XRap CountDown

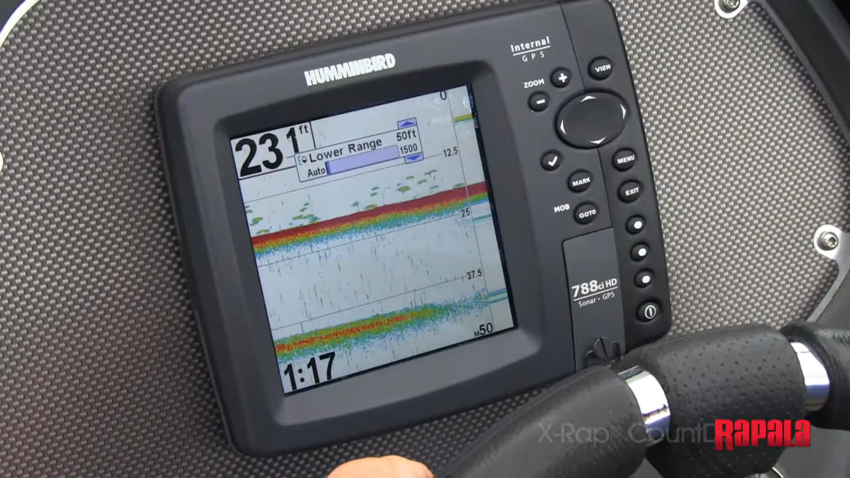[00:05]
When you're marking fish at a consistent depth, the simple answer is fish at that depth and you're gonna catch fish.